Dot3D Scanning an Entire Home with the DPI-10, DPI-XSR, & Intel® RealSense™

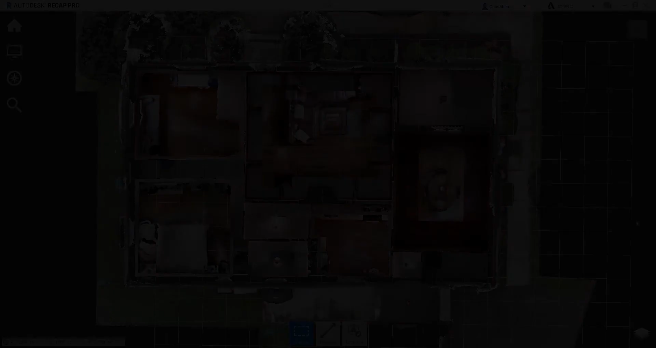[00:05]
hello and welcome to our dot 3d demo house complete point cloud
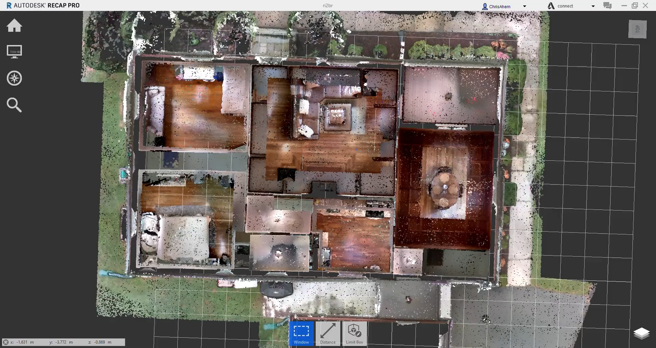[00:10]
data set of an entire residence captured with dot 3d pro on a microsoft surface tablet this scan was captured in five different scans leveraging four of our currently
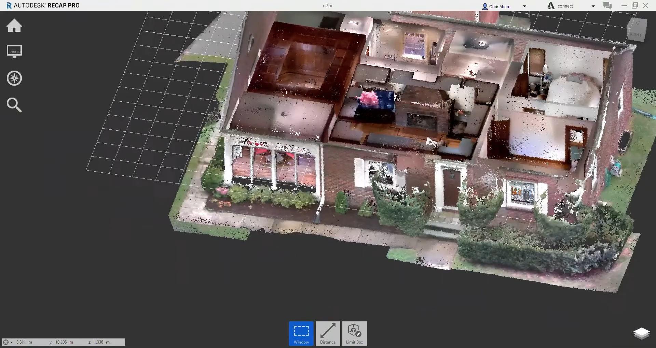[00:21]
supported 3d depth cameras to highlight the unique benefits of each camera in different situations
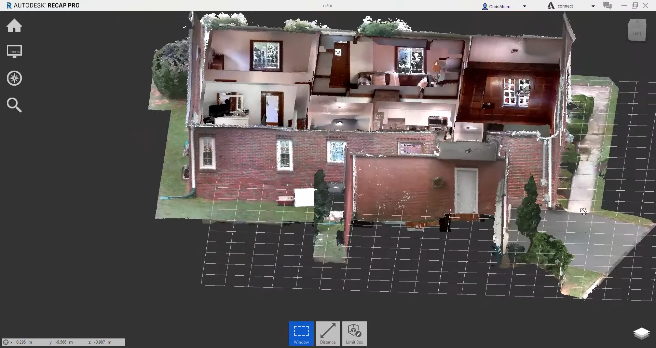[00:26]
indoors and out upstairs and down throughout this house today we're going to step through each
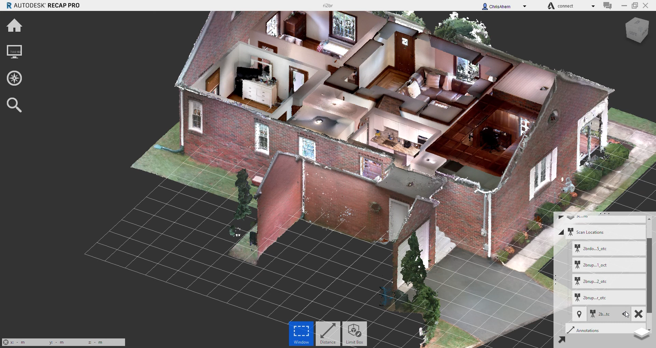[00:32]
of these scans and talk about which hardware was utilized and why and take a closer look at the benefits of each piece
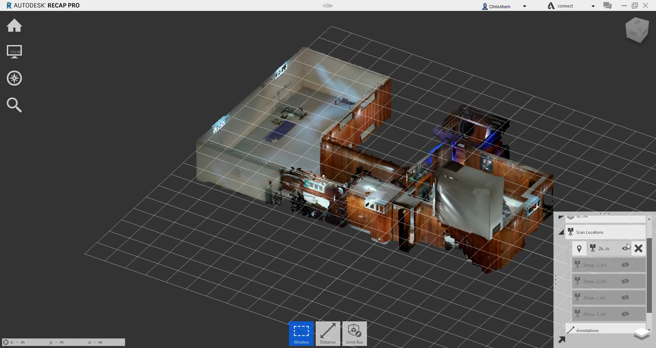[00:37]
of technology and the resulting data so the first scan we're going to take a look at here is scan number one captured with the dot product dpi 10 kit as you see in the images shown the dpi 10
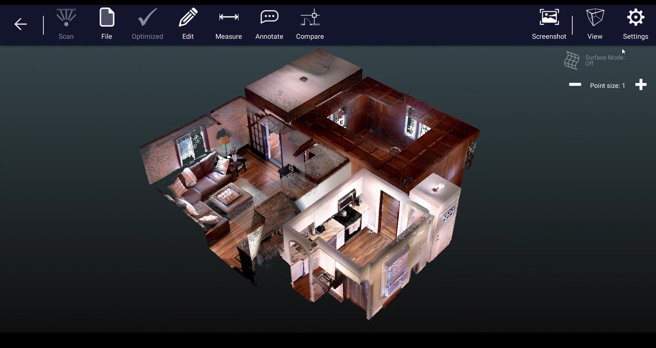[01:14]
other intel real sense cameras because it is the most versatile and capable solution for interior room scale scanning with its 2 to 12 foot range versus 1 to 6 for the sr model it can easily move throughout multiple rooms seeing up to 12 feet or 3.7 meters at any point in time while capturing some of the most detailed accurate and well-rounded colorpoint cloud data sets of any of our supported solutions or any handheld 3d capture solutions for that matter as
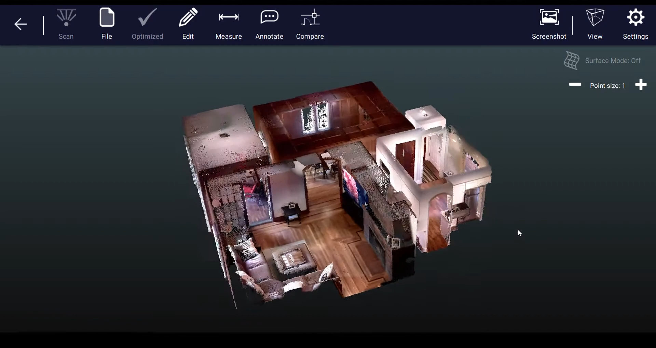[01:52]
we take a closer look at the data captured in scan number one you'll see that we've captured this entire scene of multiple rooms very completely even more challenging areas such as the TV screen came out very nicely with the dpi 10 and you'll notice a high level of discrete detail across the scene despite the larger scene capture size and
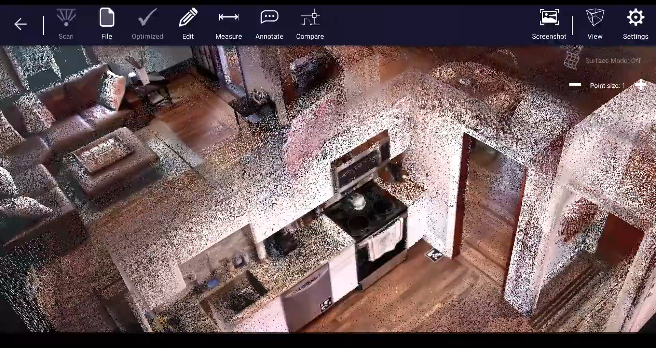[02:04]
longer range not quite to that of the dpi sr but pretty close and the stat this data looks very very good you'll also notice the
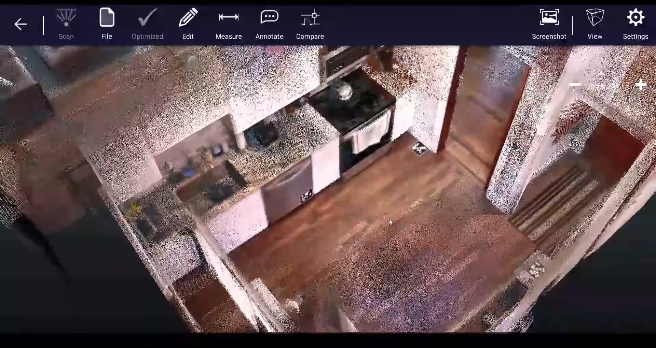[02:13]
one two three strategically placed april tags here in the kitchen these marked the start and finish point of each scan and are also being utilized to stitch all five
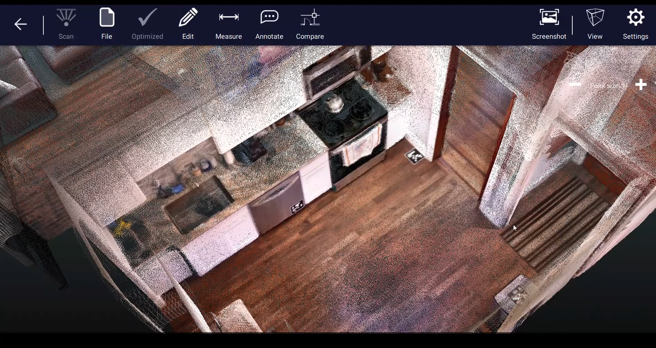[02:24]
scans together using april tag registration our next scan scan number two was also captured with the dpi 10 kit we maxed out our single scene size with
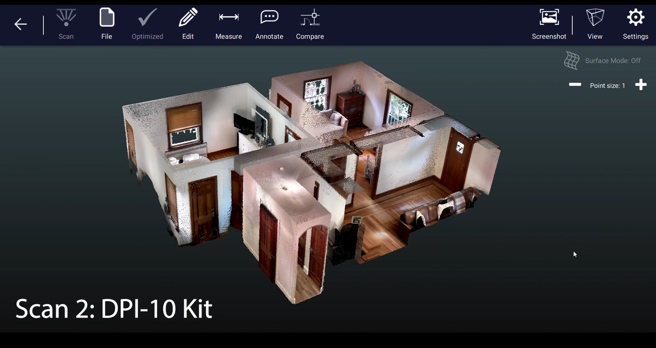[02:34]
the first scan so the second scan is covering the other half of this floor of the
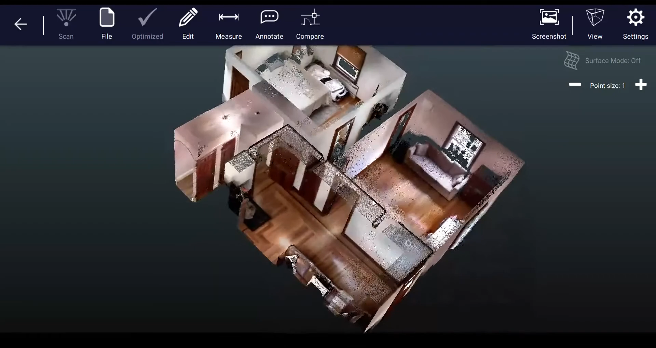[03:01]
captured that area in full detail with our first scan and this kitchen was captured with all five scans however just to make sure we had the those overlapping april tags which once registered could be cropped out as to the data itself you'll notice that this data set is very comparable to the first excellent complete detail filled in of each corner of the
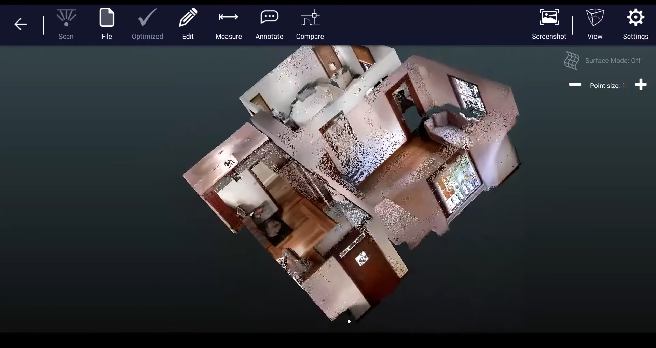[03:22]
room with a high level of detail this floor of the house needed to be split into two scans because dot3dpro does have a current scene size limit of 160 million points depending on the device you're operating on that translates in a residential environment like this with full detail of floor ceiling walls furniture etc to about 750
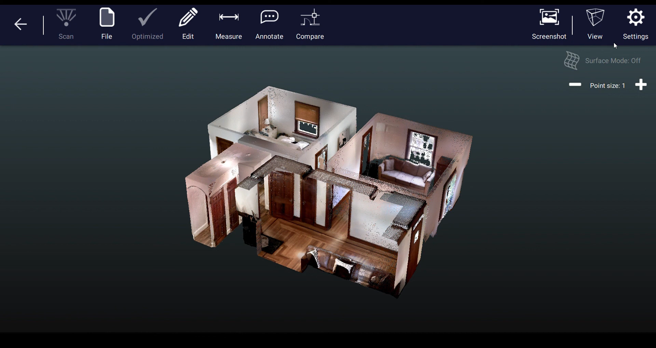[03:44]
to a thousand square feet per scan next we have scan number three captured with
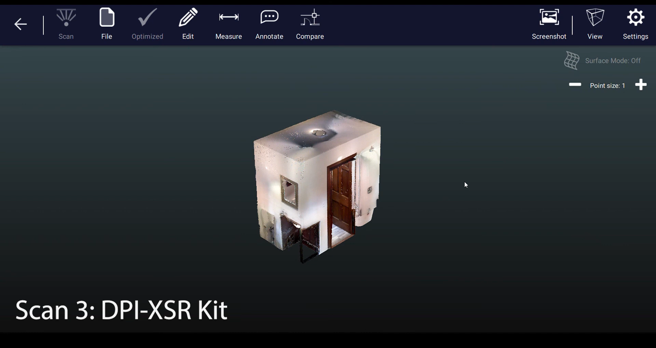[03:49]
the dpi x sr kit you'll notice that the x variant of our dpi line of prime sense based 3d cameras is a more modular add-on that can simply attach
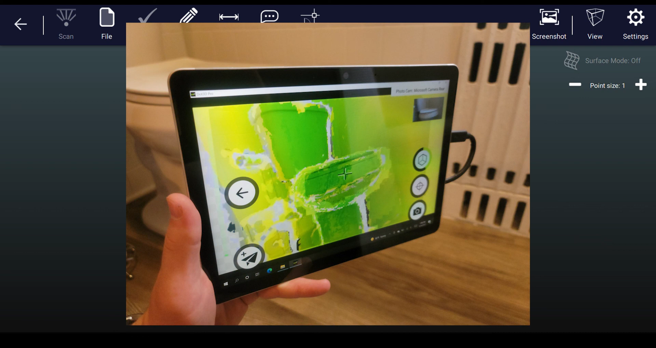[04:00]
onto the back of any compatible tablet and it is also a more affordable option than its older brother the dpi 10 given that in this case we're dealing with the dpi x sr the first thing you'll
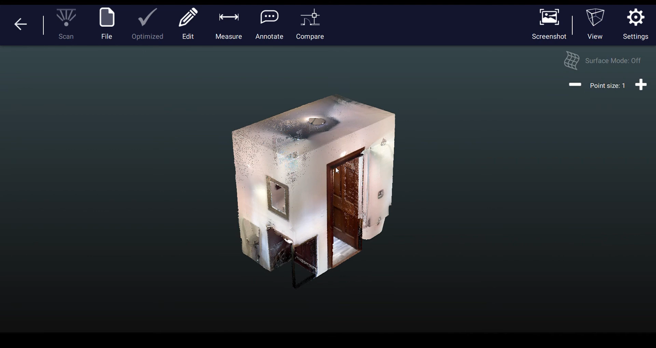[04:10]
notice that this is a much smaller area scan focusing exclusively on the
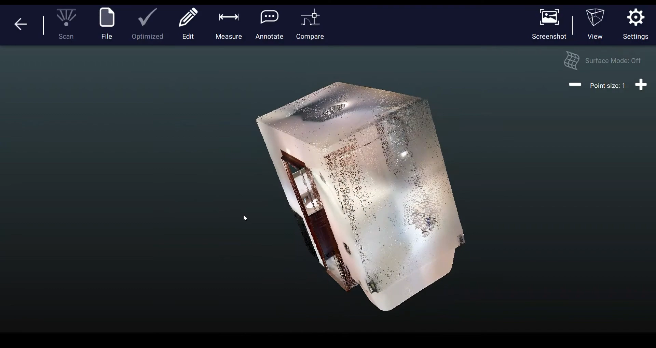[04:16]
small bathroom here in the home this is because that is where the dpi sr
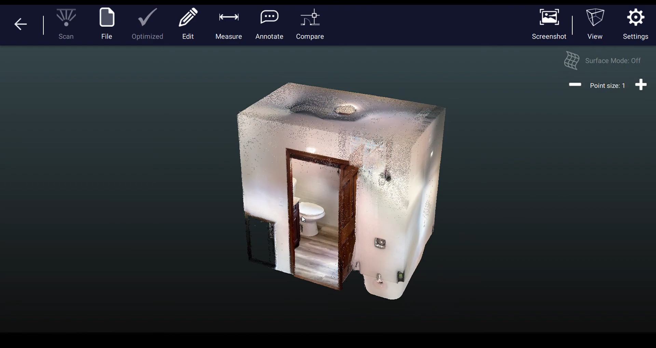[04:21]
be at the x variant or the 10 variant excels
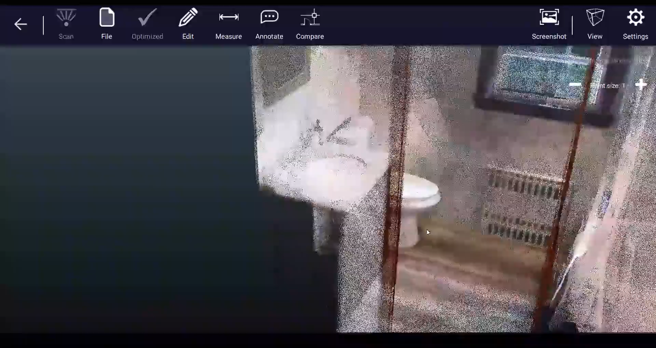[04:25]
with an operating
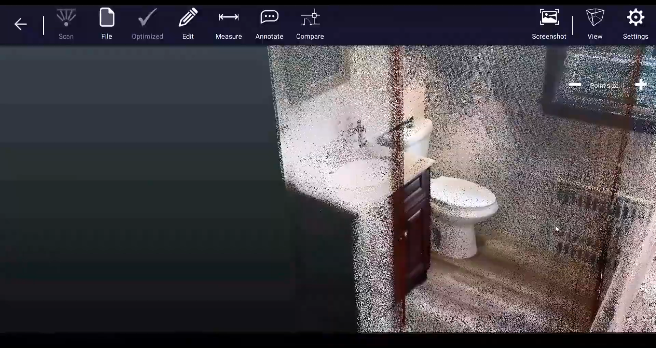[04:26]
range of 1.5 to 6 feet or 0.3 to
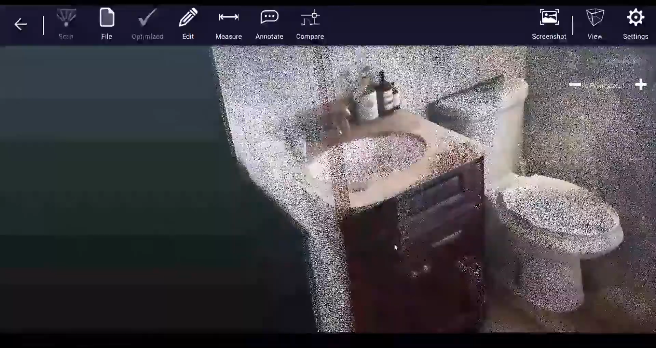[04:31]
2 meters this
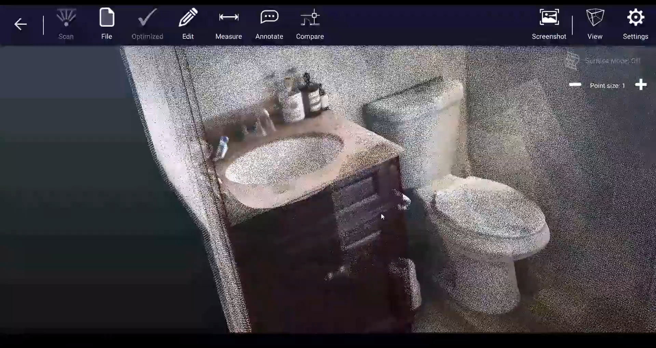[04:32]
is by far the best option for a close-range capture of discrete details and is best suited for object or equipment scale
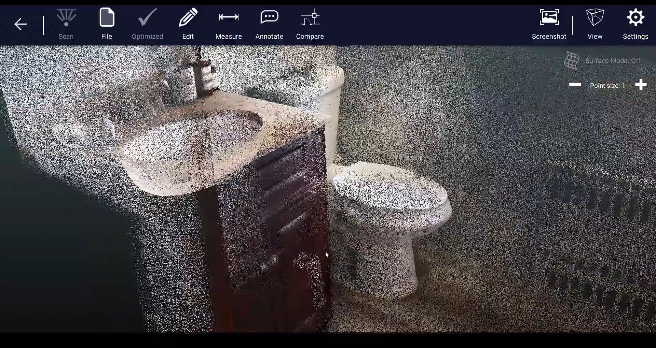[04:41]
scanning or
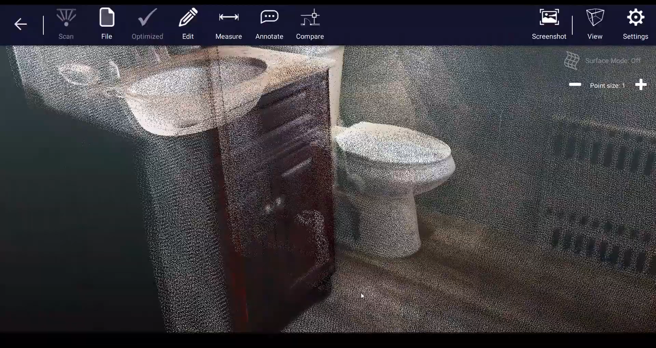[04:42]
extremely tight spaces in this case we have both capturing detail on the